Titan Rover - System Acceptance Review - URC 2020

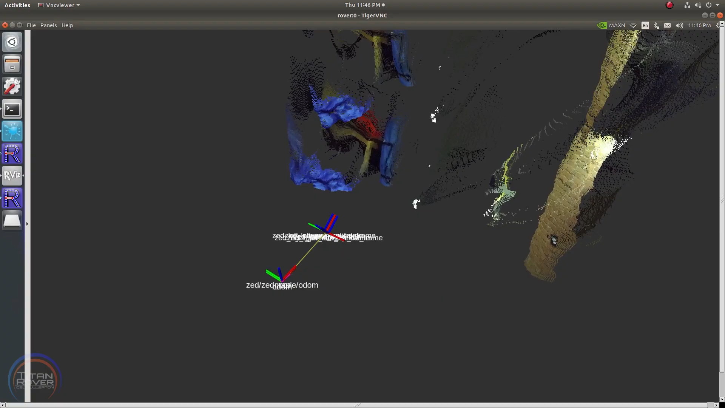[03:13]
It uses LiDAR odometry and point cloud data to adjust the speed and direction of the rover.